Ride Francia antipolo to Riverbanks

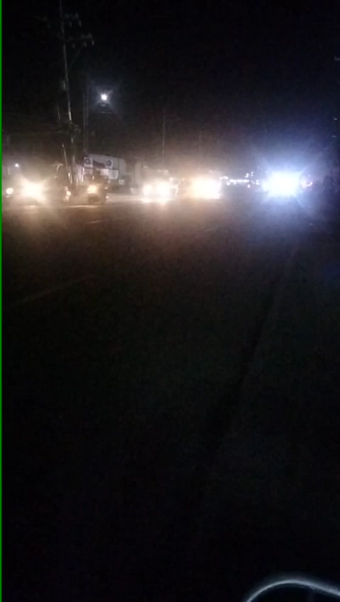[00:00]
Kaya guys, punta na kami ng Riverbank. Yun. Okay, let's go. Baka mahulog na yung cellphone. Yan, okay na. Okay na, nagbidyo-bidyo ako. Yan, si Johnny Boy. Dandaan lang tayo. Wow, liwanag
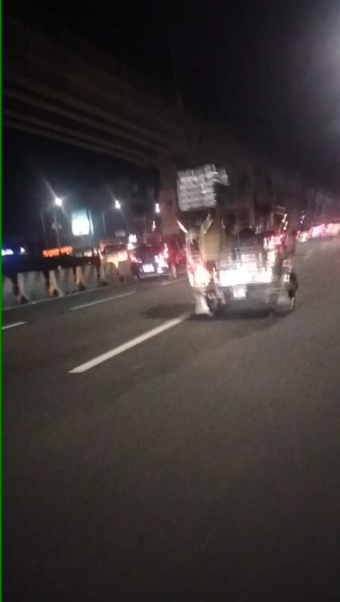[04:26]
Saka wala makubako. Medyo dito lang. Kanina sa Cherry puro makubako.
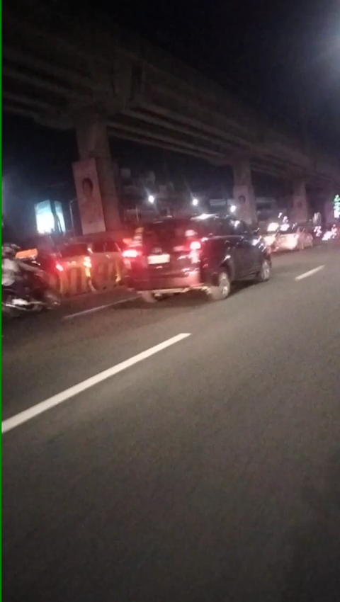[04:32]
Likwad sa kami guys. Punta kami ng Riverbank. Speed number 2. Pag number 3 sobrang lakas. Parang lumilipad. Number 2 lang kami. Kasi siguro din ang bike lang eh.
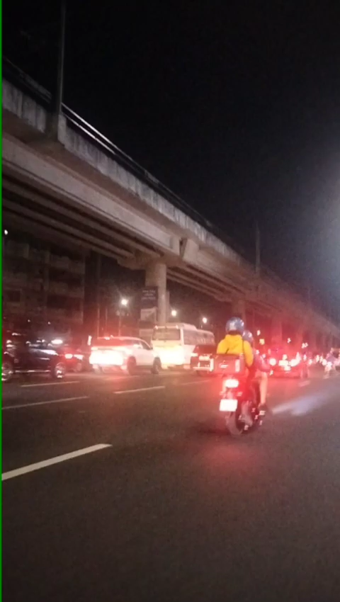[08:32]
Sarap click watch guys. Ito lang, may tatawid. Kunahin mo natin ito matawid guys.
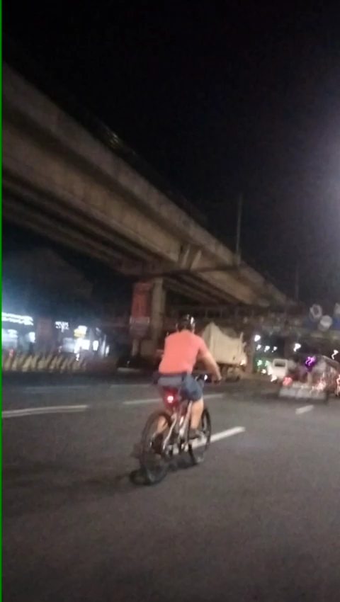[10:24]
ligaya na. Uy, may jeep, guys. Mauna mo na yung jeep. Bagal lang jeep, guys, ha?